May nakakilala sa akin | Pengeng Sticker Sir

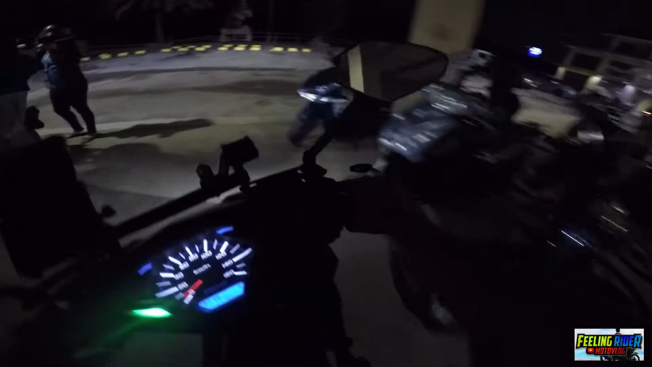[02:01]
Dito si Paps Dito siya sa may parking So yung nagbabantay dito
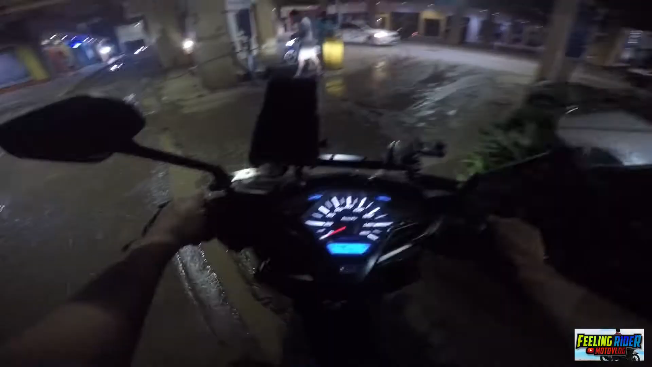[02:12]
Paps Pangalan mo Louie Ocampo Shoutout kay Louie Ocampo